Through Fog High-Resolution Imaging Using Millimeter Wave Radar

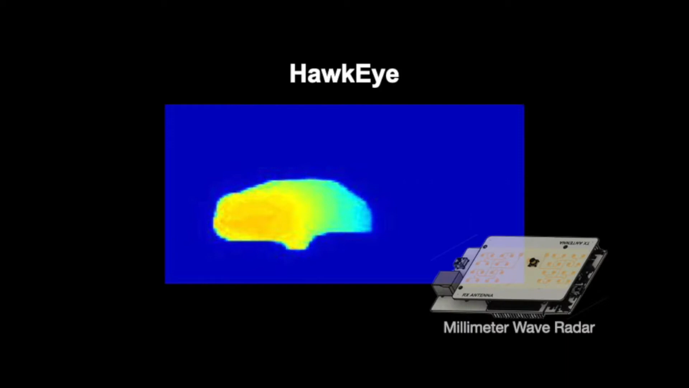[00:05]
Self-driving cars rely on cameras and
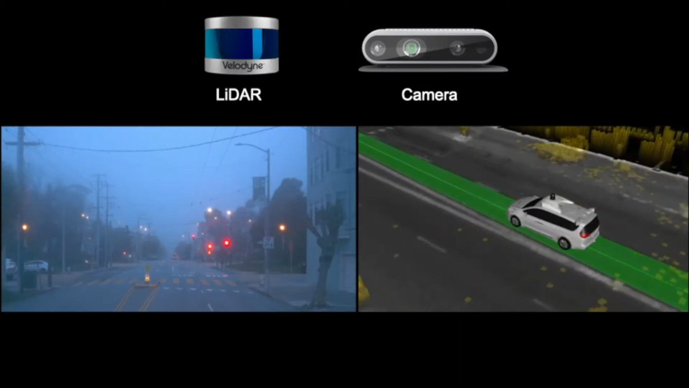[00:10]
lidars which do not function well in low-visibility conditions like fog.
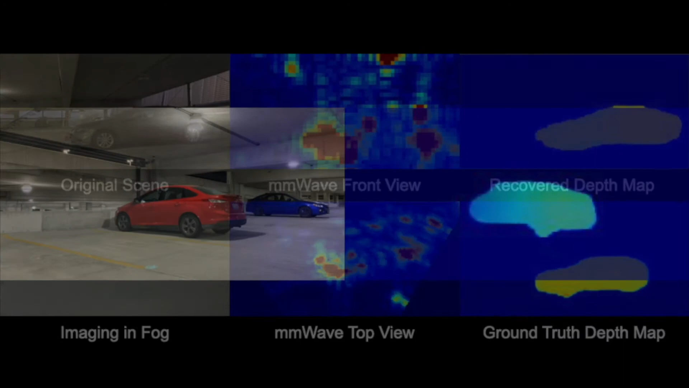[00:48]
The following result shows that Hawkeye can accurately reconstruct high-quality images of cars from low-resolution radar heatmaps, even in fog,